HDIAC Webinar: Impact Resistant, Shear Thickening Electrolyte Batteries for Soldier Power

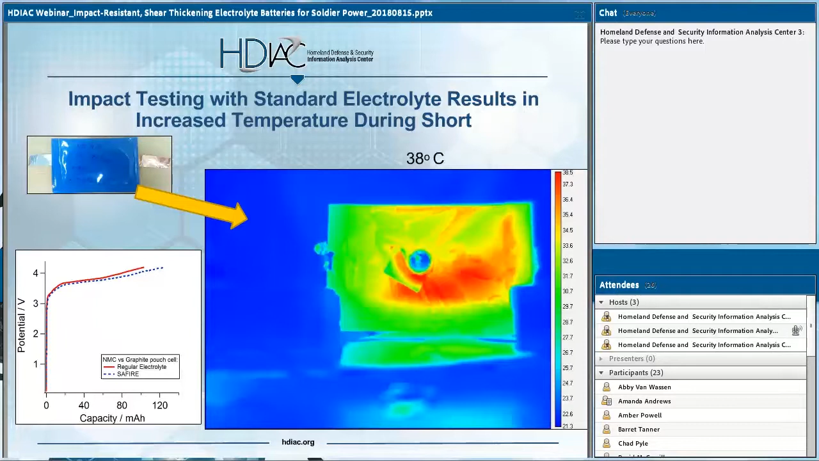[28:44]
You can see in this case you had this short and you saw in this, the figure shows the red areas are areas that the battery has increased in temperature from 23 degrees Celsius to 38 degrees upon the impact. Now, if we look at the shear thickening material, you'll notice this is on the same XY axis that, that the area that is heated is much smaller. And furthermore, if you look at the temperature scales, it's only going to heat up to 33 degrees instead of the previous 38 degrees.